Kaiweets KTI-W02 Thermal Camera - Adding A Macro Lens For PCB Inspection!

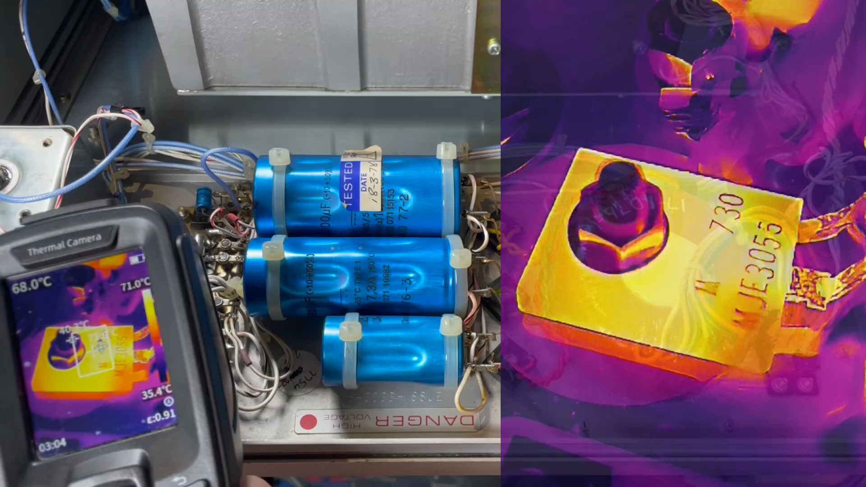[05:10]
On screen: scale bottom 35.4°C
That is awesome. Look you can see the part number on it. That is fantastic. Look at that. That is what we were missing on this camera. Really good camera. It was just missing the macro lens. Look at the detail. I can see the markings on that resistor.
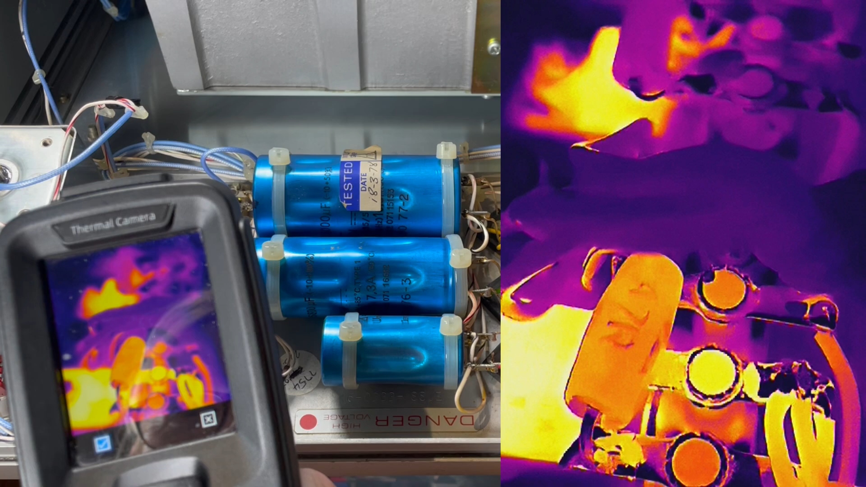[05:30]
You could see that on the thermal camera. You could see that is a 47R resistor there. That's absolutely amazing detail.
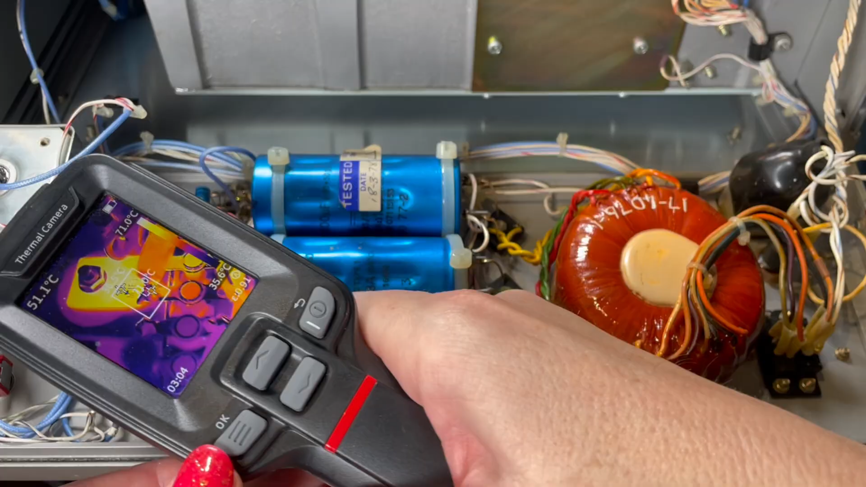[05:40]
If I get in up close and personal. Look at that. You could see the part number. This is exactly what we needed right here. It's the one thing that the kaiweets was missing was that macro.
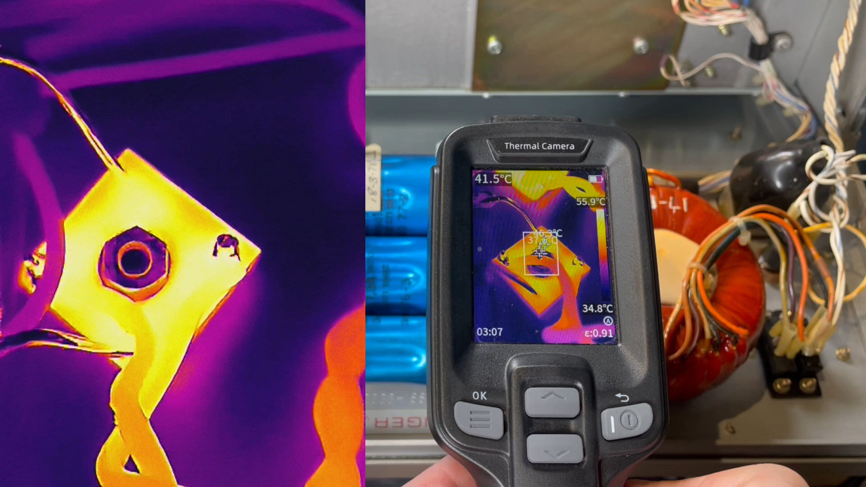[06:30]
The detail that you can get. So there you go. It just goes to show with a bit of trial and error you can make something that's good even better.
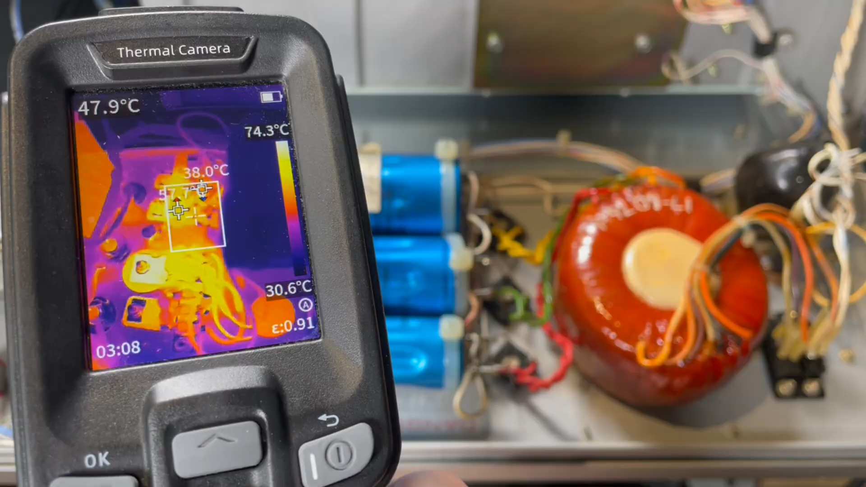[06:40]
On screen: scale top 74.3°C, scale bottom 30.6°C
It's a great device. And I think just adding a macro lens to it like that.
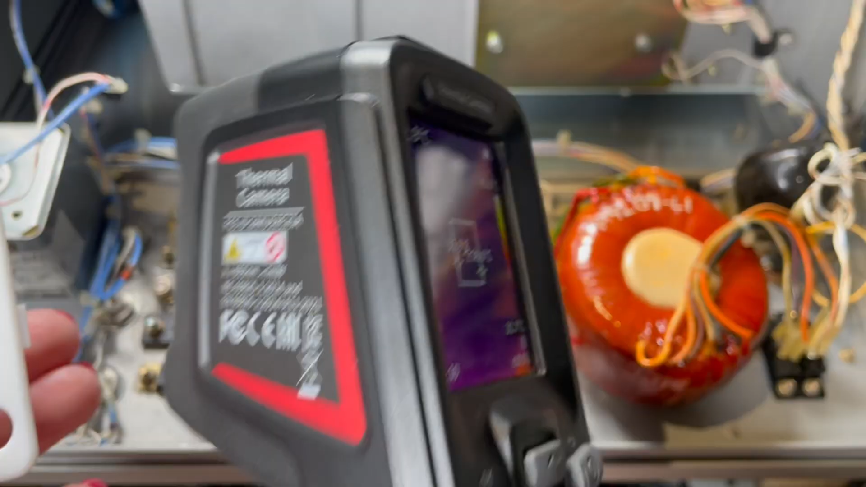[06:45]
So simple. What a great tool. Love that. Okay so here we go with our noisy test amplifier.
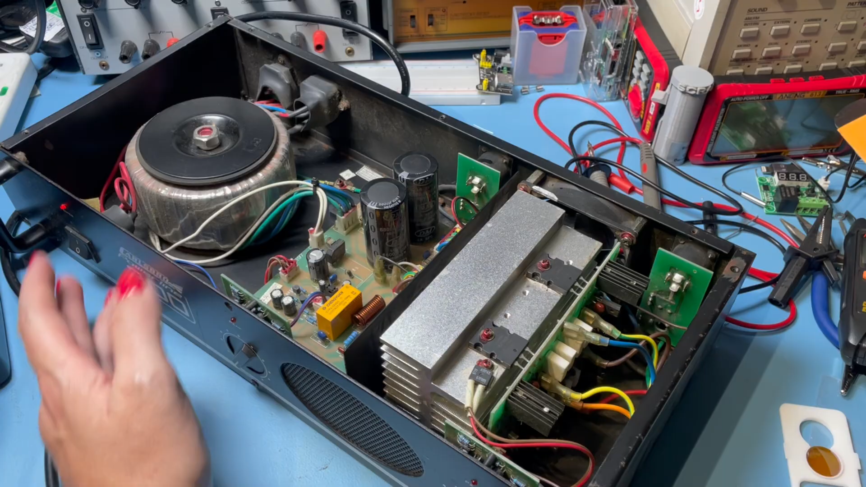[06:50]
When you get in close it's a little bit out of focus.
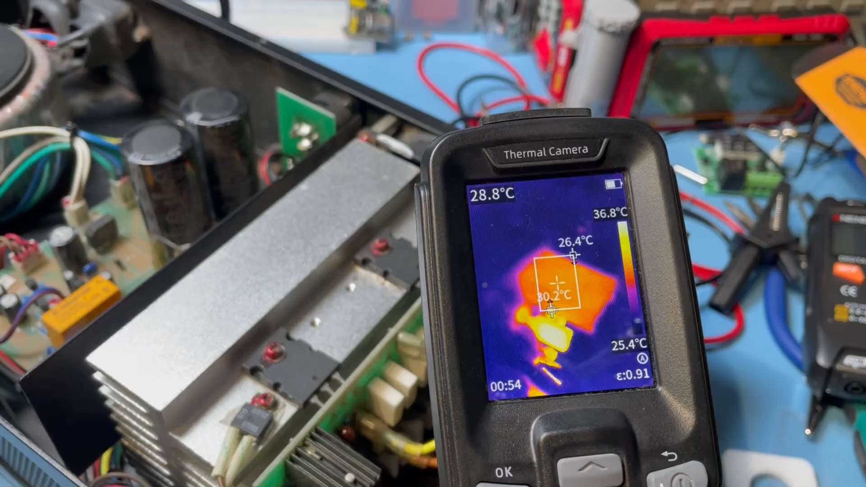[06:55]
On screen: spot 28.8°C
Let's just try with our third party macro lens.
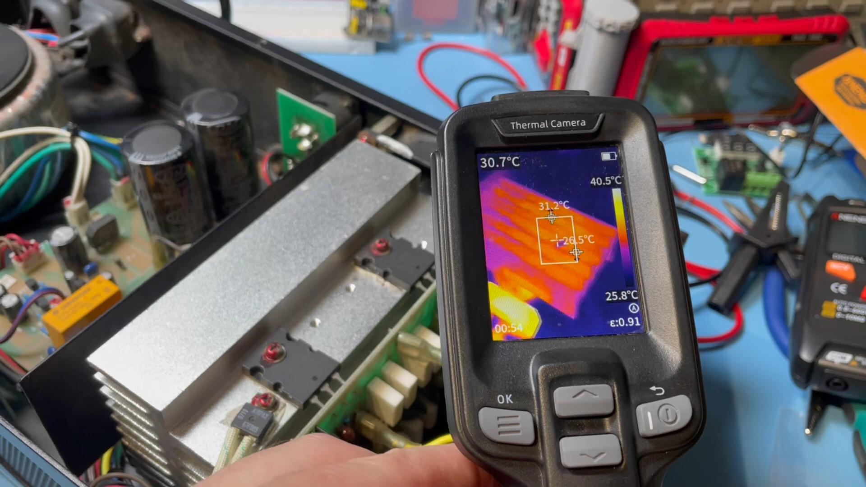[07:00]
On screen: scale top 40.5°C, scale bottom 25.8°C
Oh yeah look at that. You can make out the shape of the heat sink. Look you can see this power transistor.
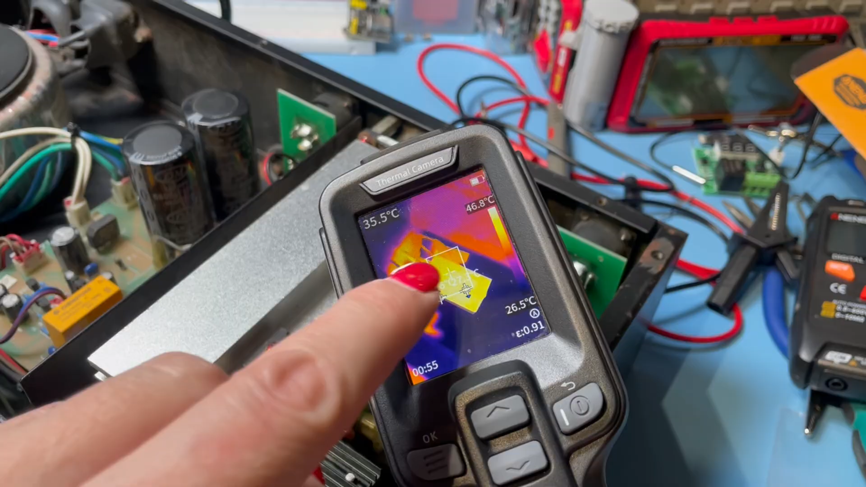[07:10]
You can actually see the legs and the shape of it. And I can see this little capacitor here.
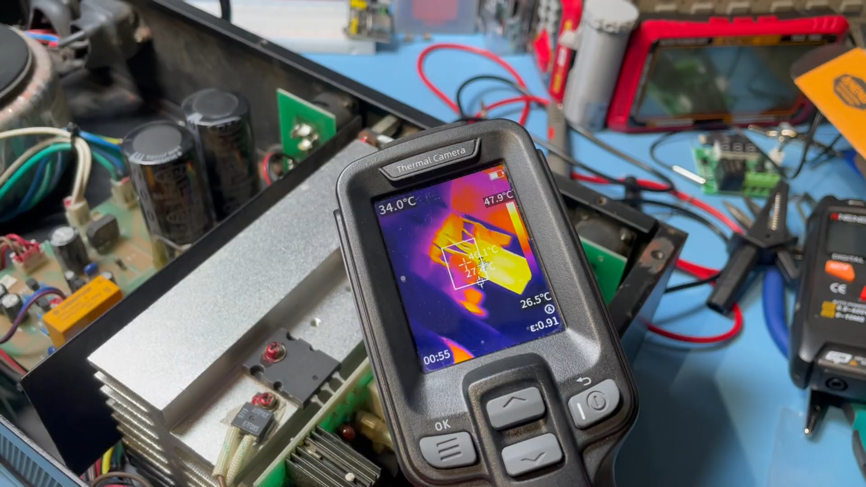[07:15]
You can see the shape of them can't you. Actually lets you get right in close. That's pretty awesome.
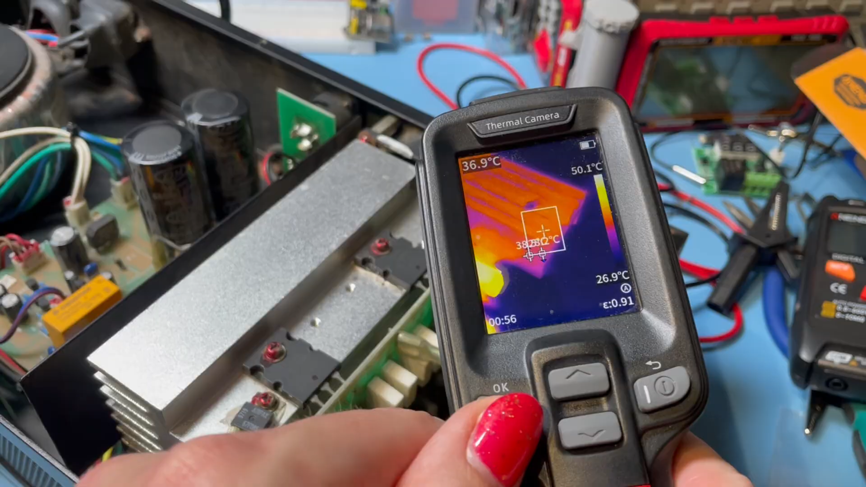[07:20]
On screen: scale top 50.1°C, scale bottom 26.9°C
Well you can actually see the top of that cap. You can see all the detail in the fins on the top of the heat sink.
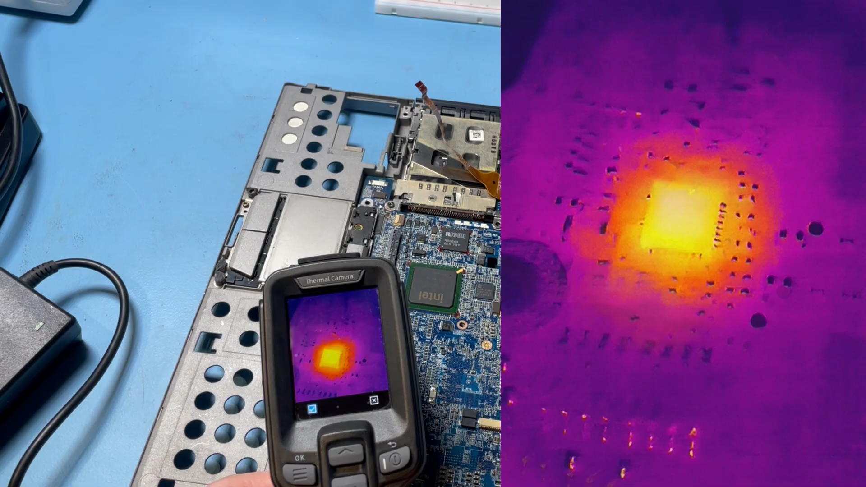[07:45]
See all the little surface mount components around it. Yeah so you'd be able. That's good enough that you could identify where that area of heat is.
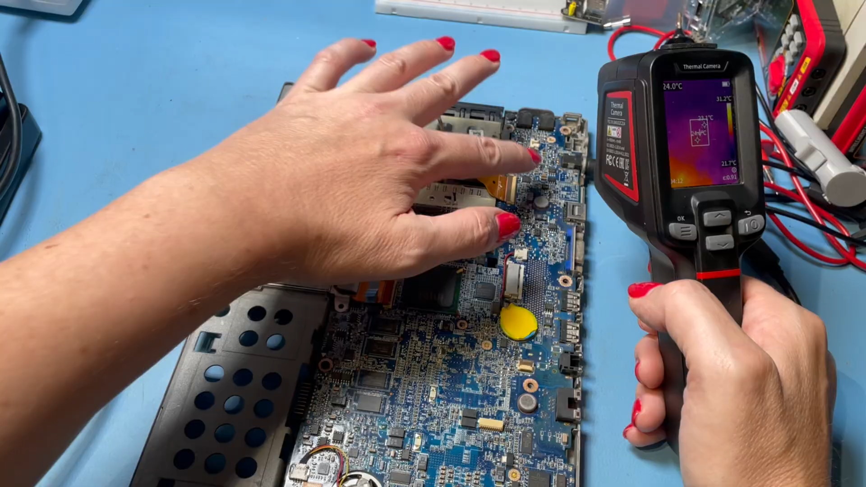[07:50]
Where these diodes are down here look. Look at this.
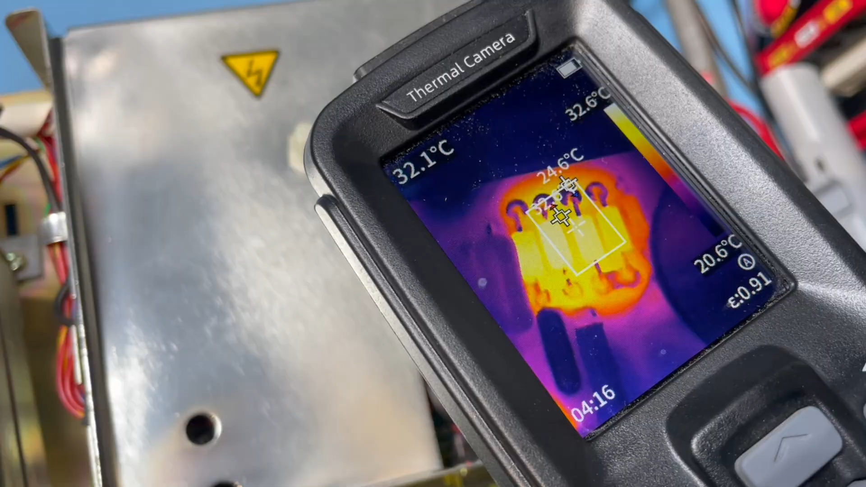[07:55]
On screen: scale top 32.6°C, scale bottom 20.6°C
That's fantastic. That's awesome.
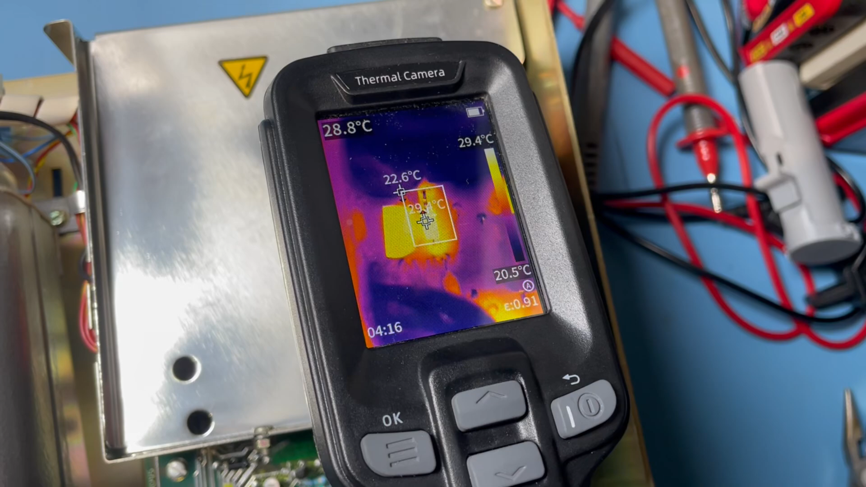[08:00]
On screen: spot 28.8°C, scale top 29.4°C, scale bottom 20.5°C
You can really get in there and see where the heat areas are. That's pretty awesome.
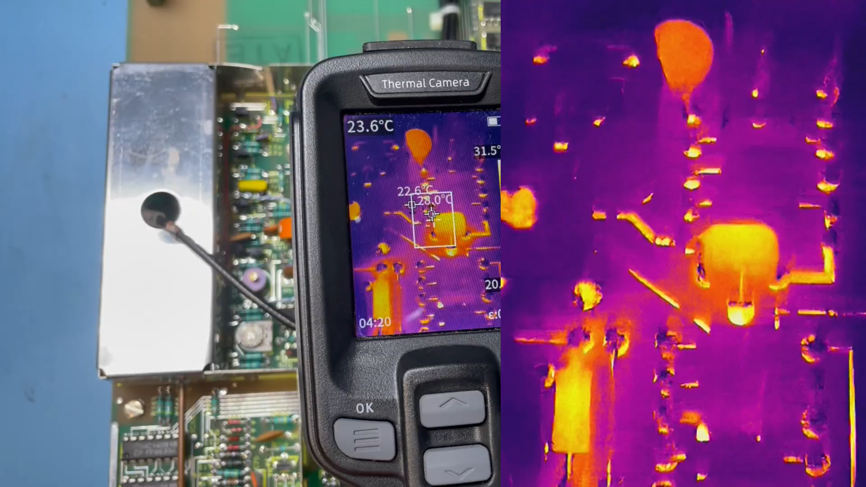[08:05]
You can get right on in there. You can see exactly what those components are. You'd have no trouble trying to work out what they are from one to another. You can see that's a transistor from the shape of it. Something's getting hot down here. One of these resistors. Look that one's getting hot. That one's not.
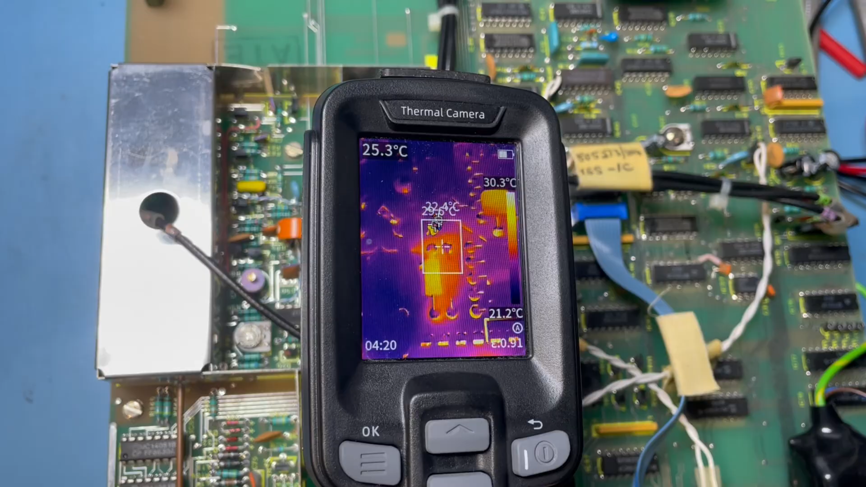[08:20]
Is that a problem? Well might be something you want to look at. It'd be nice if it if you could make it like hinge out.